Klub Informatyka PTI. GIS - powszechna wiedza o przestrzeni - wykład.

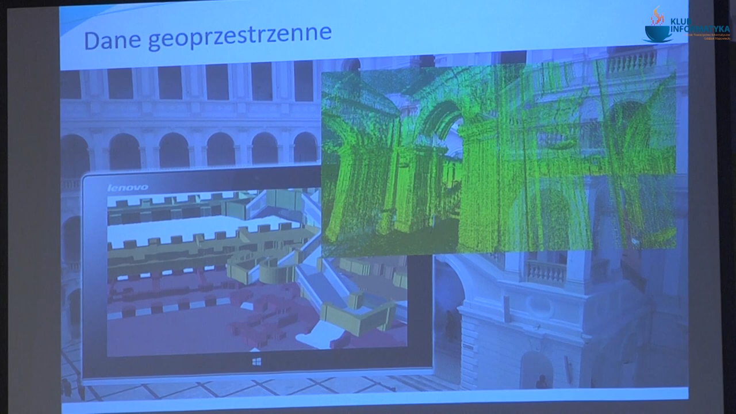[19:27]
Ta sama technologia, to jest ona do wnętrza, ponieważ no wiadomo, plany budyneków jak ten nie były robione teraz, tylko tam w 1890 roku, czy w 90 latach tam.